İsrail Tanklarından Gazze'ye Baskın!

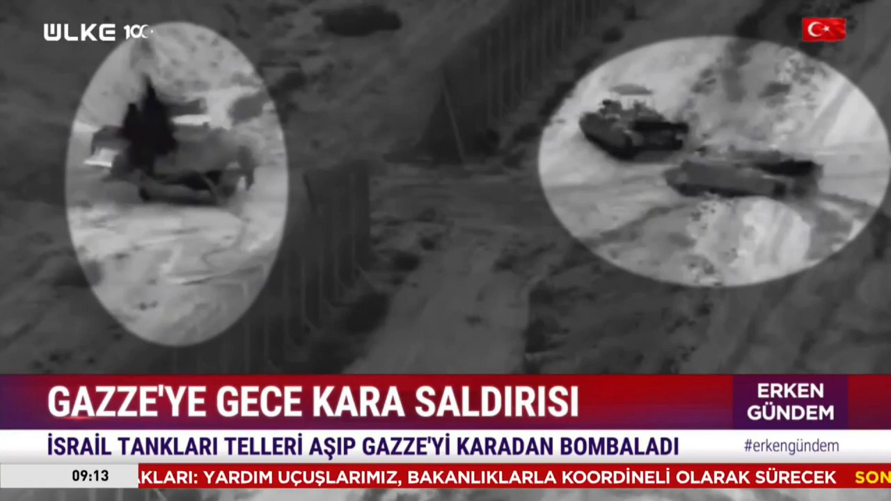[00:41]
İsrail tankları Gazze'nin kuzeyine girdi. Televif'den sınırlı operasyon açıklaması yapıldı. İsrail kara harekatı için günler önce sınıra tank ve asker yığdı. Başbakan Benjamin Netanyahu'nun kesin kararlıyız açıklamasının ardından işgalciler harekete geçti. Gece yarısı bombardıman altındaki kente karadan da saldırdı.